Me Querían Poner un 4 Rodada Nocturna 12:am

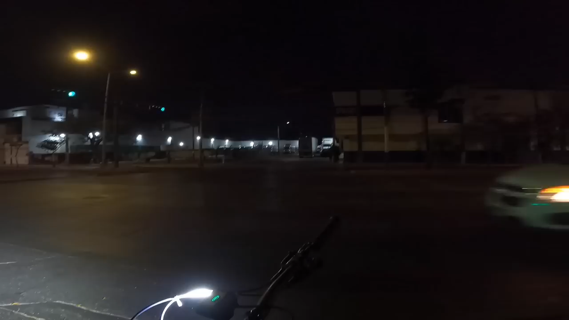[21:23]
También De paso Decirles Que es muy Barata Así que Estén atentos A todos Mis YouTube Shorts Porque estoy Dando unos Tips Bastante Buenos De Mountain Biker Bueno Vamos a Seguir Por esta Calle Se ve Un poco Abandonada Chequen Este Árbol Está Bien Chido Últimamente Me he Vuelto Muy fan De los Árboles Creo Que Conforme Me hago Más Viejo Valoro Más La importancia De la Naturaleza
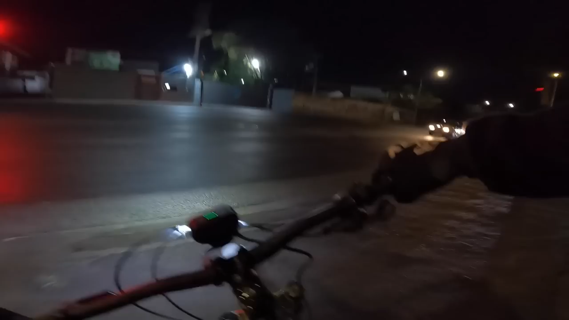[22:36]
Maneobra Evasiva Ahorita Quizás No lo Vieron Amigos Pero Un vato Se dio Vuelta En Acaba De pasar Junto Justo A un Lado De Mí Y Tuve Que Hacer Esta Vuelta Evasiva
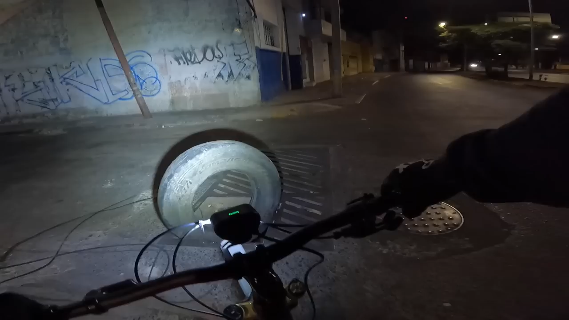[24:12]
Mexicana Chequense Nada Más Este Cráter
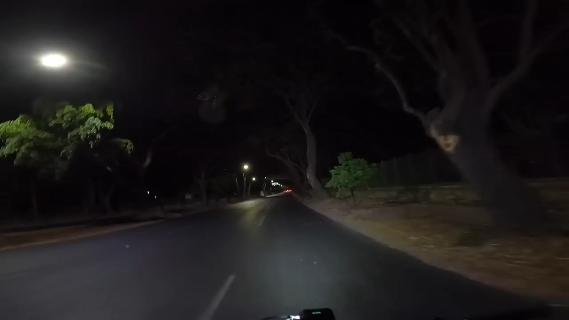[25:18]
Solo Sería Un Poquito Más Seguro Pero Bueno
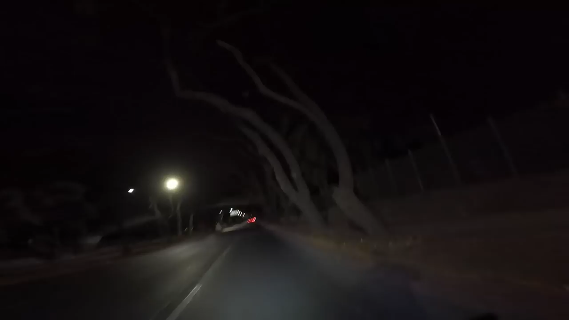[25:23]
Quiero Que Chequen Este Parque Se Lama El Agua Azul Es Un Parque Muy Bonito De Día Hay Pues Un Pequeño
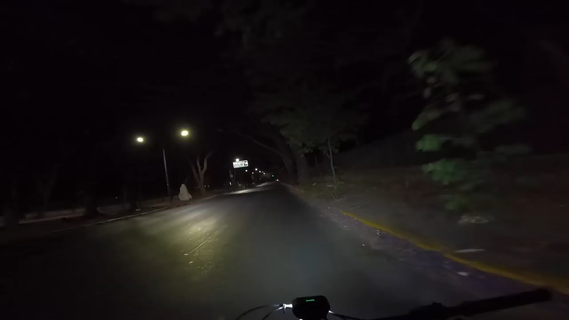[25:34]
Lugar Para Que Puedas Ver Aves Mariposas Y Algunos Otros Animales Exóticos Puedes Venir Aquí Verlos Gratis Y También Puedes Venir Aquí Hacer Un Picnic Yo Sé Que Ahorita De No Se Ve Tan Chido De hecho Está Muy Obscuro Esta Siempre Ha sido Una Zona Muy Obscura Pero En Parte Es Porque También Es Un Pequeño Pulmón De La Ciudad Así